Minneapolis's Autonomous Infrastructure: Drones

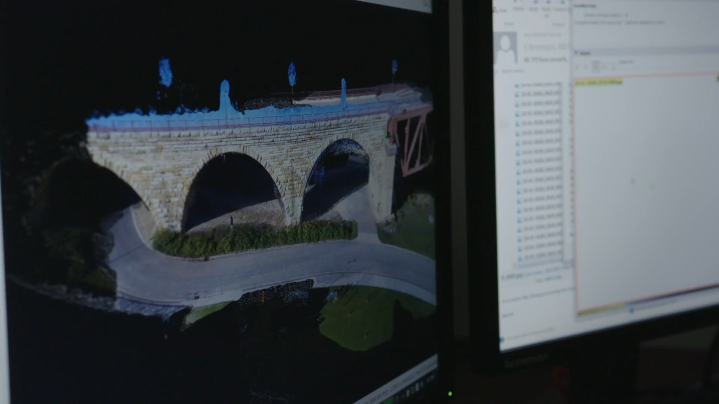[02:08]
So if I click on this little drain pipe it'll show me all those images.